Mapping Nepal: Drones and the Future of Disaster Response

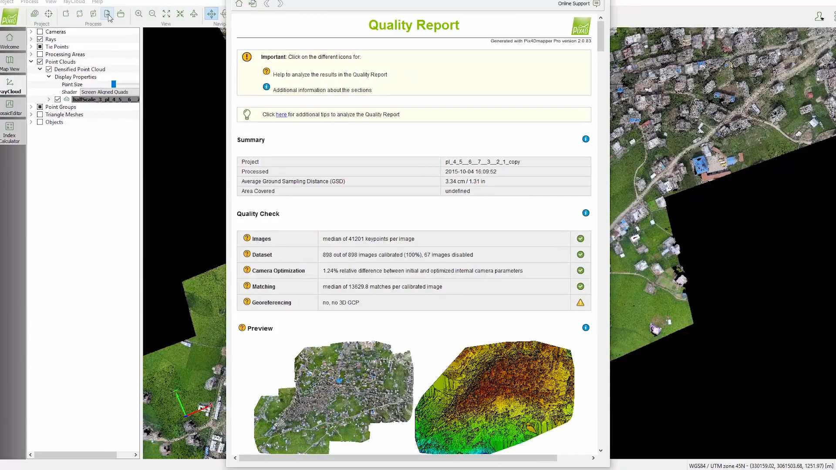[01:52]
You start with our automatic processing and you'll get a quality report that shows all the data and what type of accuracy you can expect from your project.
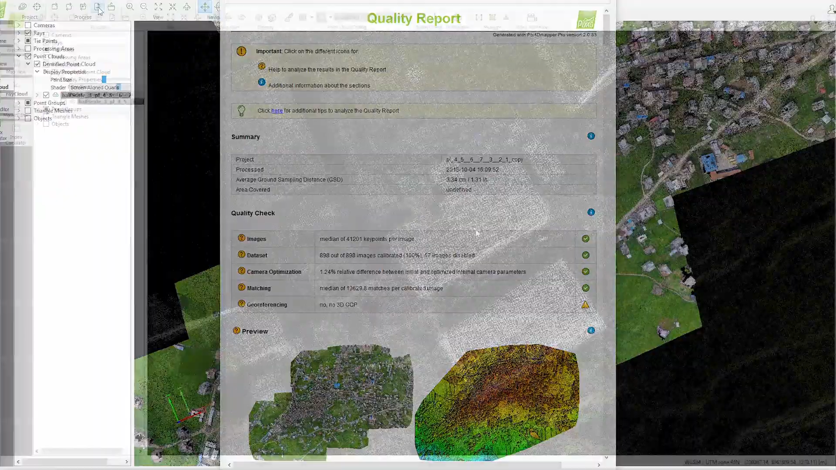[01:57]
How it works is the software will match thousands of points from the images you've collected and it creates a
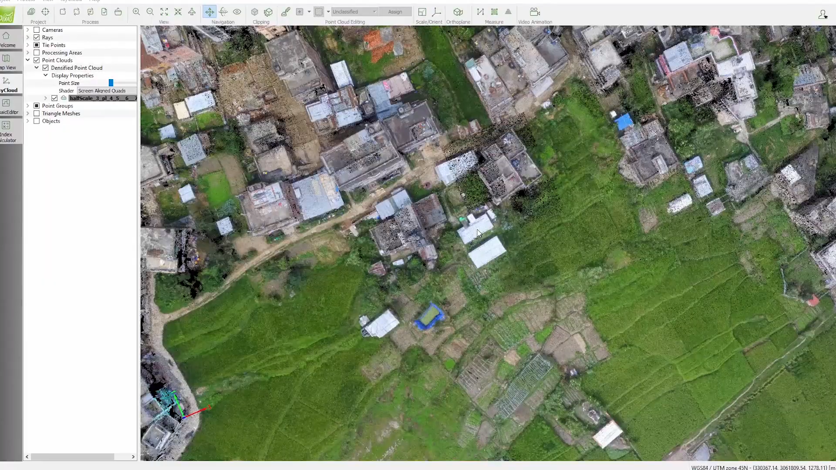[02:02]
3D point cloud that represents the real surfaces of an area.
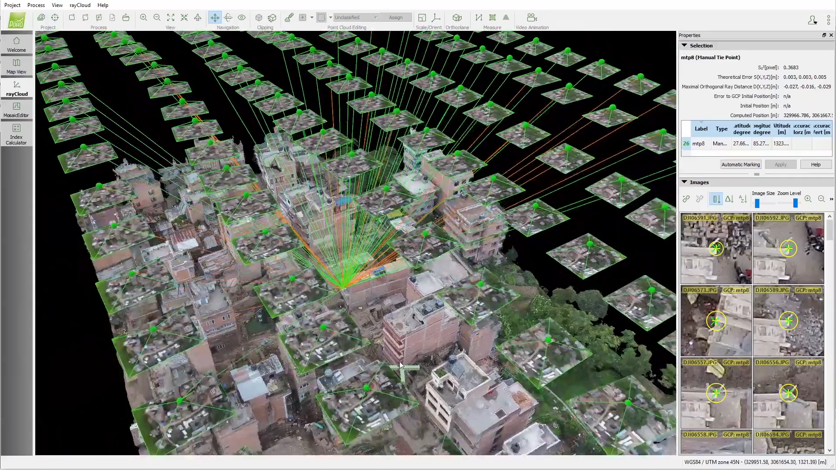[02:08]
These original images are then projected onto the surface of a mosaic, creating a 2D map or what we call an ortho mosaic.